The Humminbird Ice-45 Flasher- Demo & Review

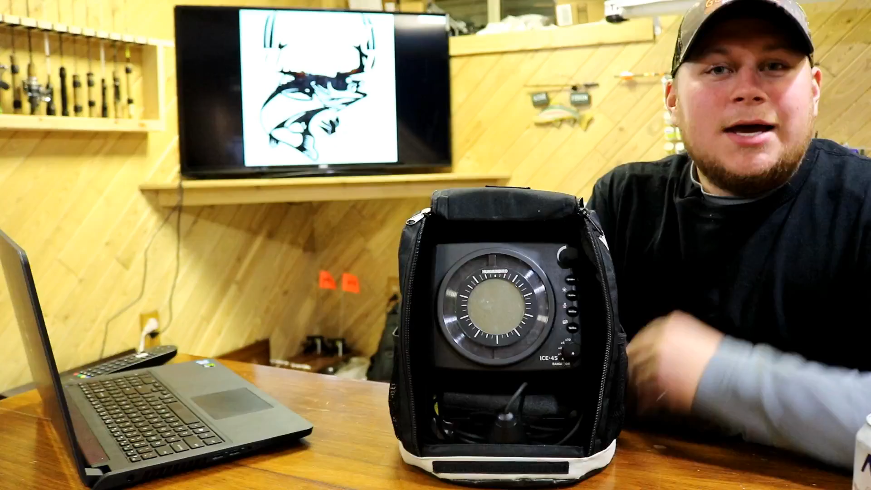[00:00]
hey guys Dan with Northern Outdoors TV here today I just want to talk to you a little bit about my Hummingbird ice 45 flasher that I've had for about three years now one
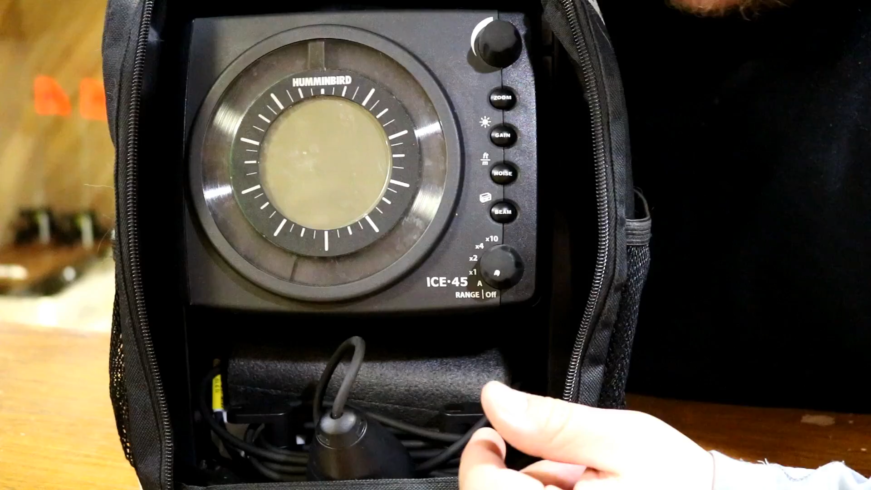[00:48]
about this unit are first the transducer it comes with a 9 and 19 degree
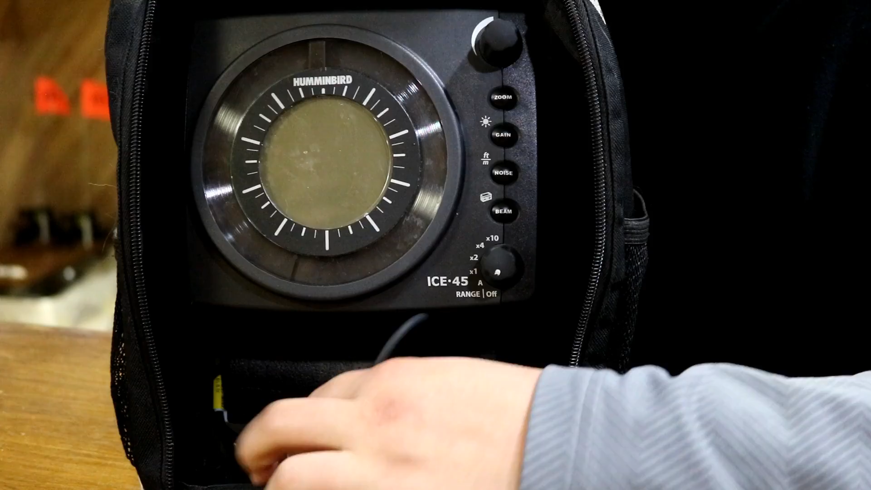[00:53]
beam angles that standard with the unit the next
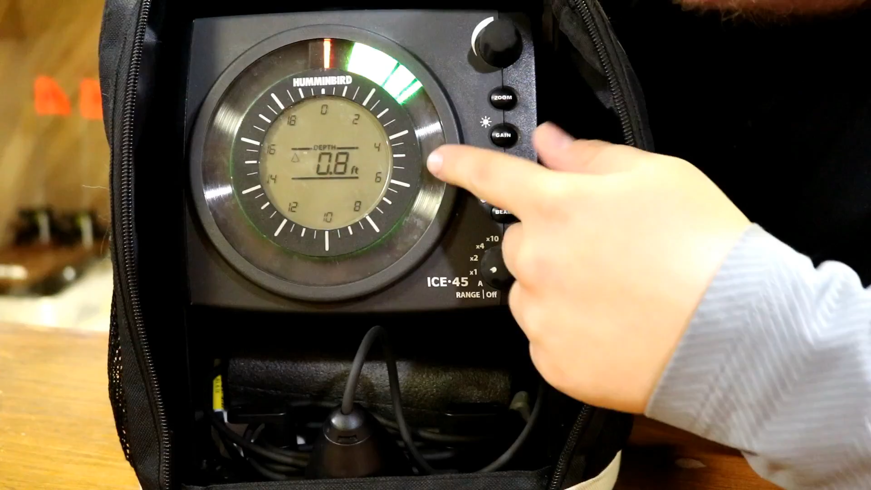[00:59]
On screen: depth 0.8 ft
thing would be this center LCD display it automatically shows
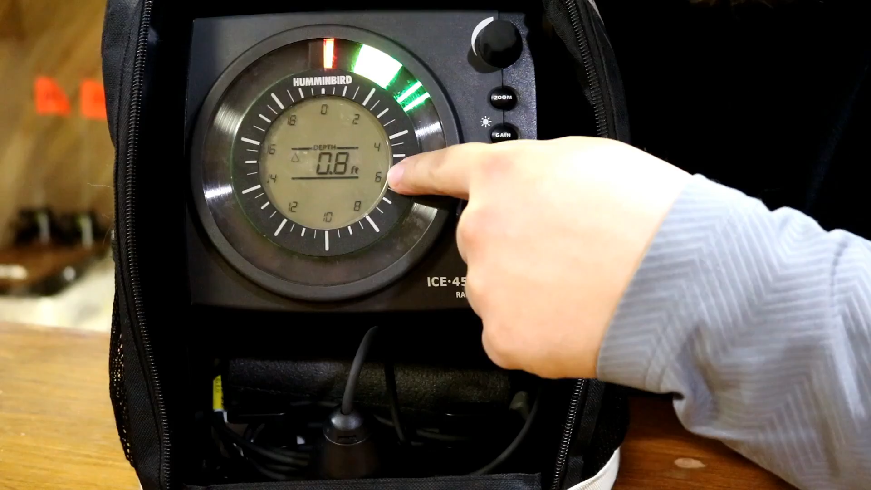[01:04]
On screen: depth 0.8 ft
whatever depth you're at to the nearest tenth of a foot which is really nice when you're hopping or running and gunning out there because you can quick just drop your deucer in the hole and you can see
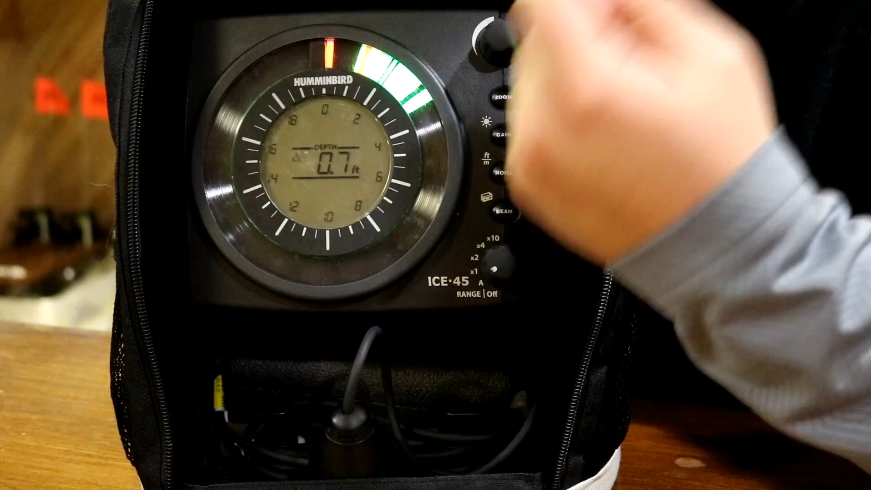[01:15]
On screen: depth 0.7 ft
right there boom there's your depth move on to the next hole another
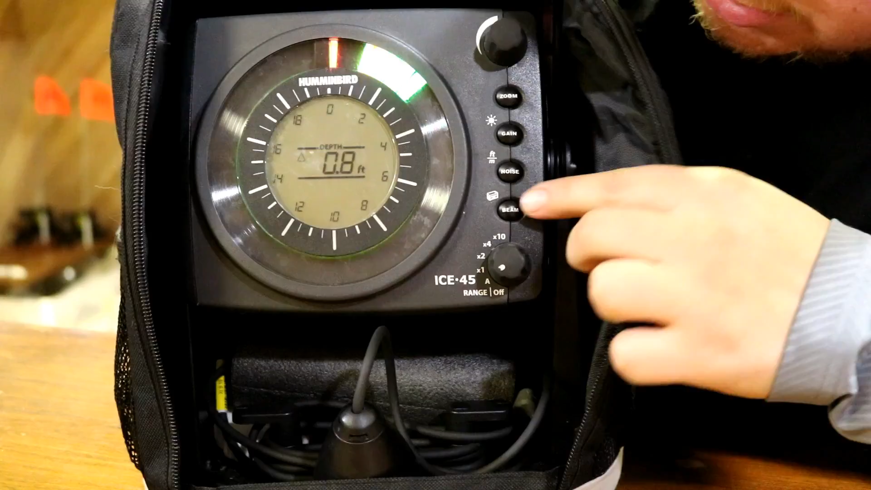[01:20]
On screen: depth 0.8 ft
feature is being able to select the beam whether it be wide or narrow and the same button when you depress it for
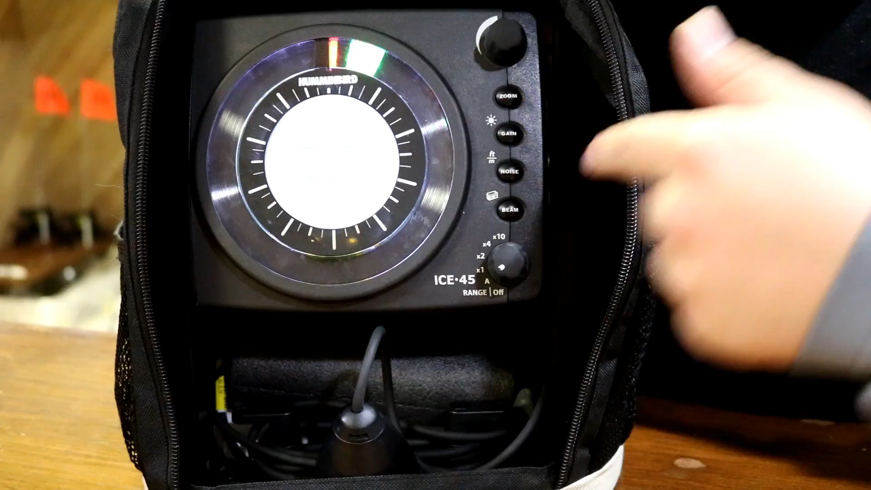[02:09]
for when you're fishing at night or if your shack doesn't have lights it's super useful because
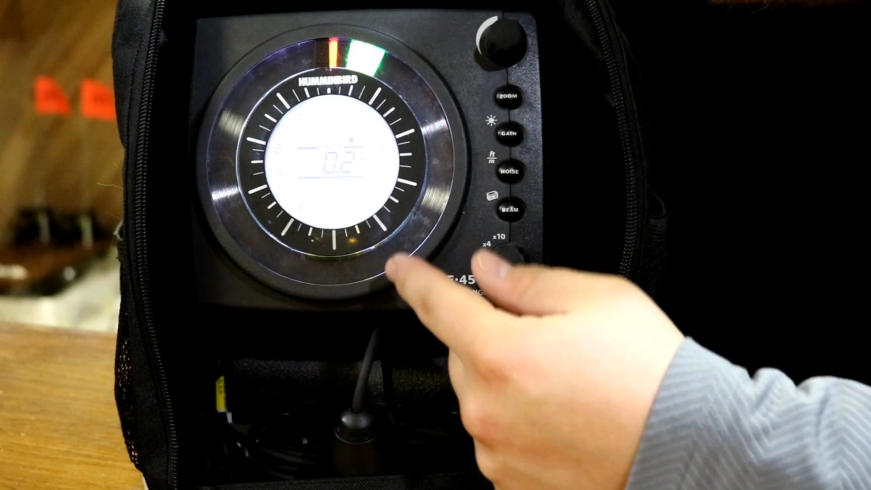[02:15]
it not only gives you a better readout as far as
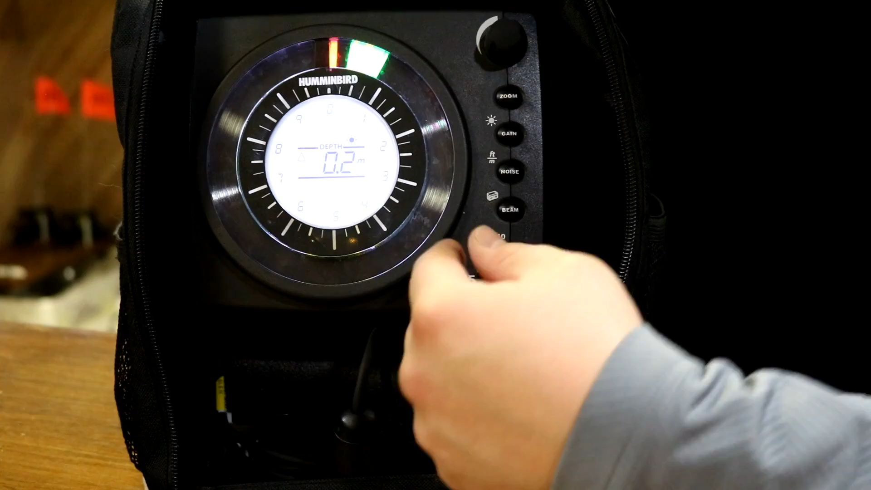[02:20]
where your lines are on your unit but you can see your center LCD display even
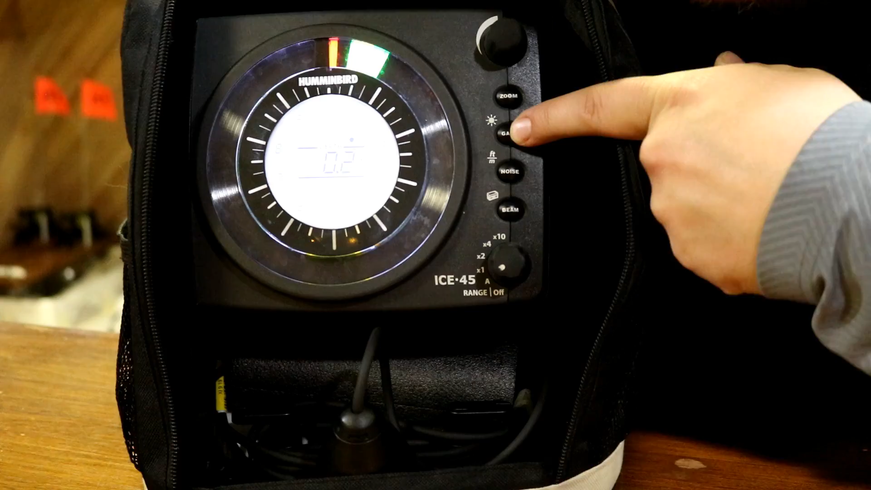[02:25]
better and the feature that I like the most about the unit would be the
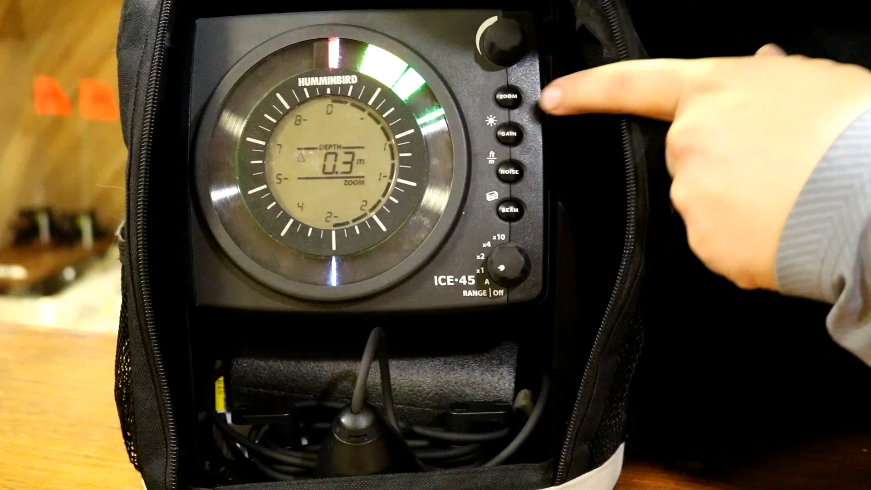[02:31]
On screen: depth 0.3 m
zoom feature which allows you to zone in on a certain area of the water column so you can better see the separation between your bait and the fish that you're going after
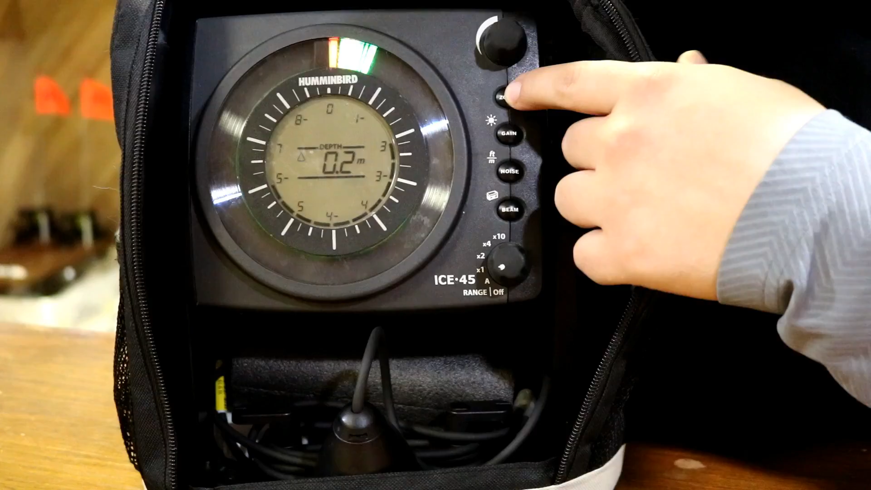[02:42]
On screen: depth 0.2 m
the maximum amount of target separation you can get or the distance between the lines on the flasher is two and a half inches and that would mean that
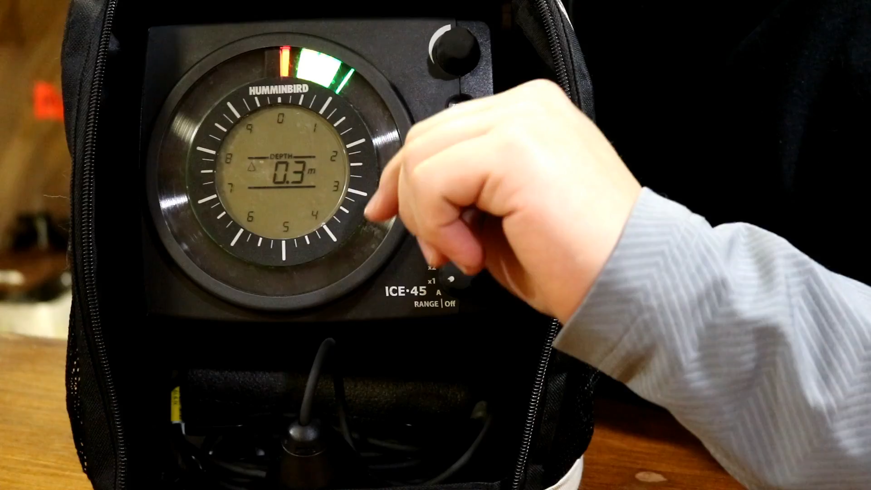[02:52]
On screen: depth 0.3 m
when you see a space in between two
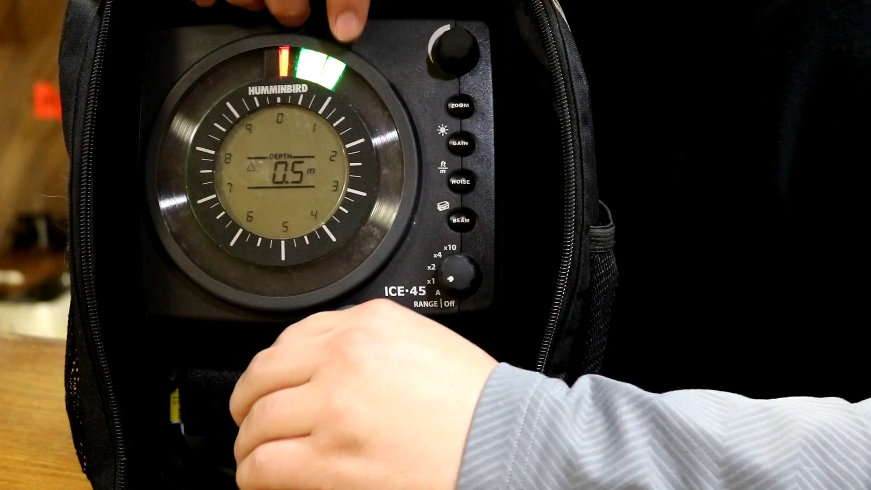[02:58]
On screen: depth 0.5 m
lines the smallest distance that it will actually be down in the water is two and a half inches any less than that and the lines are going to start to overlap so you know when you're you have a fish you're jigging a fish up and all of a sudden those you know two lines become one that fish
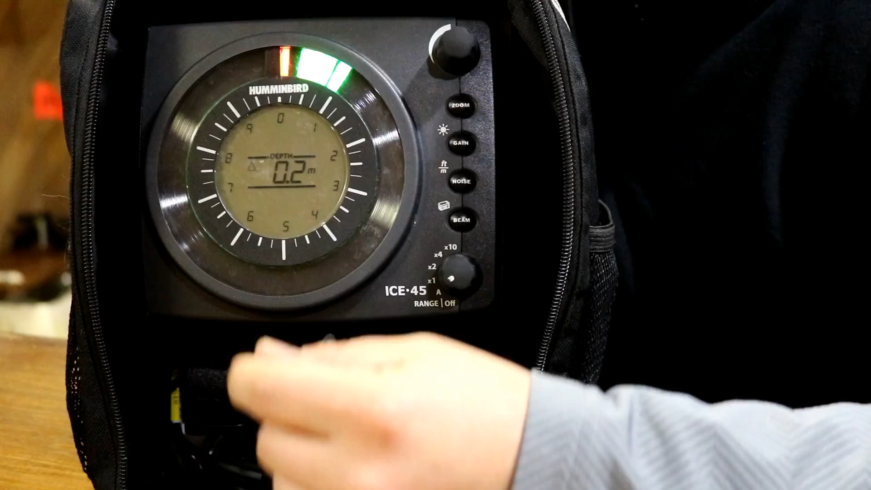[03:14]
On screen: depth 0.2 m
is right on that bait less than two and a half inches this unit itself with a seven amp hour battery is rated by Hummingbird to get potentially 28 hours of run time that's obviously without using the backlight or
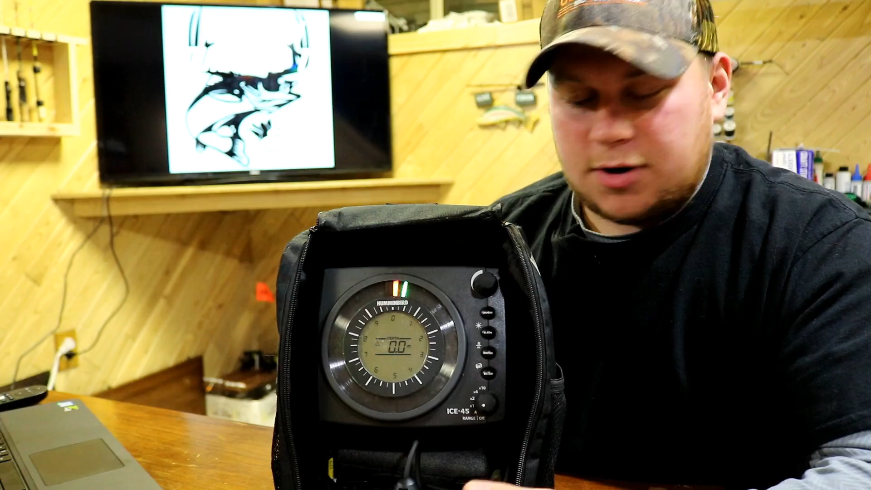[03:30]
anything like that me personally with the three years of use I've had I've seen to get anywhere from 20 to 24 hours of battery life before I have to charge it which is great if you're out for a weekend fishing or whatnot because then you don't have to worry about charging your battery constantly the Hummingbird ice 45 retails in right at $399.99 and when thinking about all the features that it has compared to a lower end unit $399 is